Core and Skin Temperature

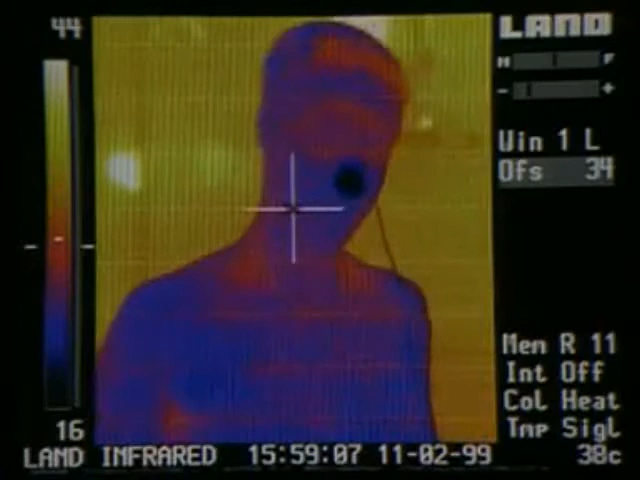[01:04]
cold spots like his hands and nose show up as blue or black. The warm surroundings are orange and yellow.
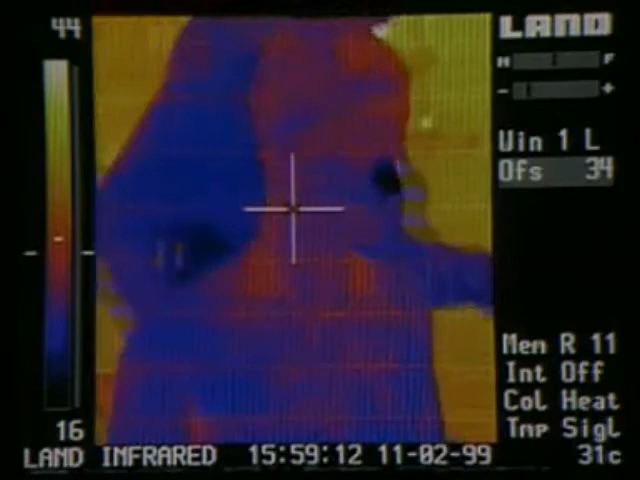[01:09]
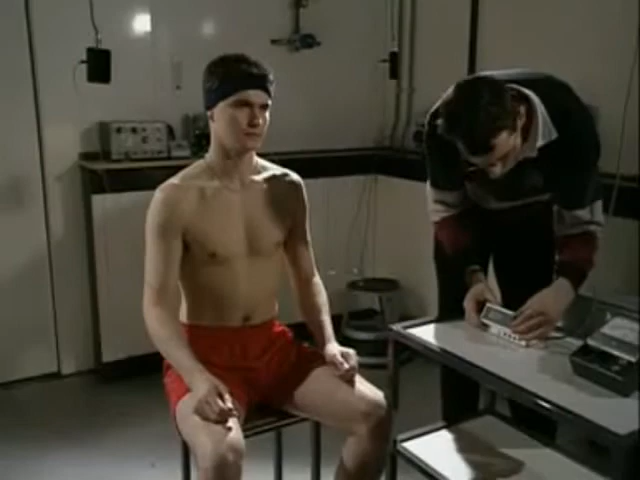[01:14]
The ear and skin probes are connected up. Then it's time to sit back and relax.
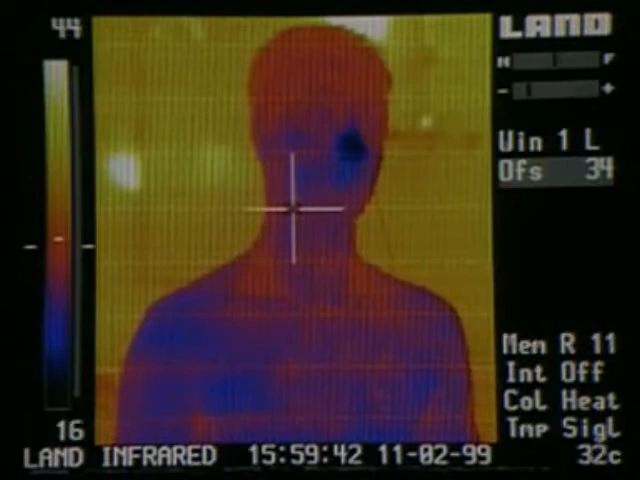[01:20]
It doesn't take long for Jim's skin temperature to increase.
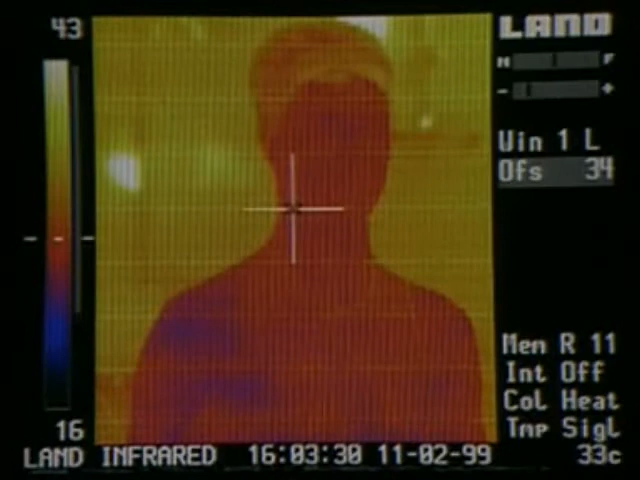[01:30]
After just four minutes, it's already 35 Celsius and will keep on rising.
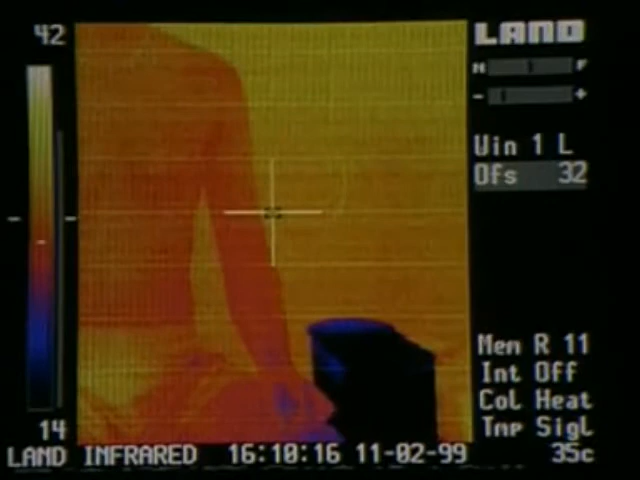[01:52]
On screen: spot 35°C
What do you think will happen to the temperature of the skin on Jim's arm?